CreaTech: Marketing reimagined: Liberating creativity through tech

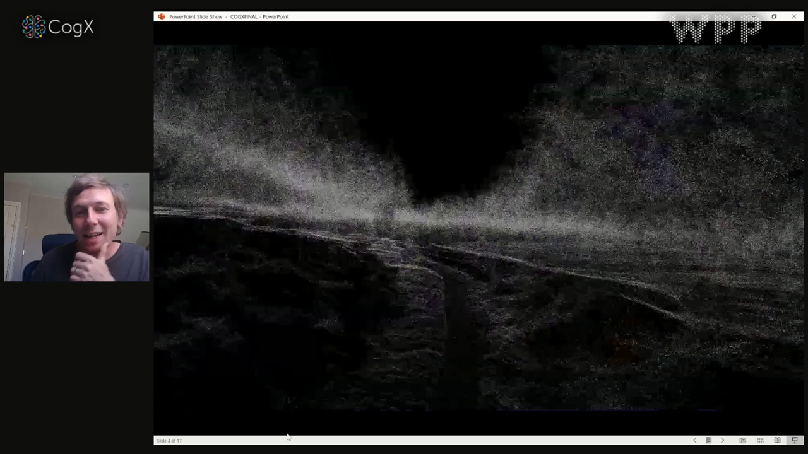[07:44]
That creates this enormous point cloud, right? I mean, I didn't think they were going to scan the whole forest, but being oil and gas people, they came back with a 200 gigabyte, 10 billion point file with all of these points for the entire forest.
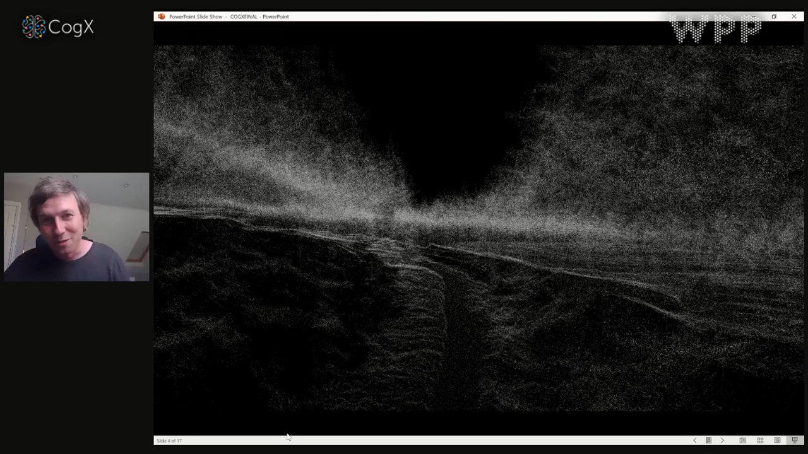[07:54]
That gets converted, and I'll touch on this in a few slides, into this beautiful mesh, right? I mean, honestly, this is an object.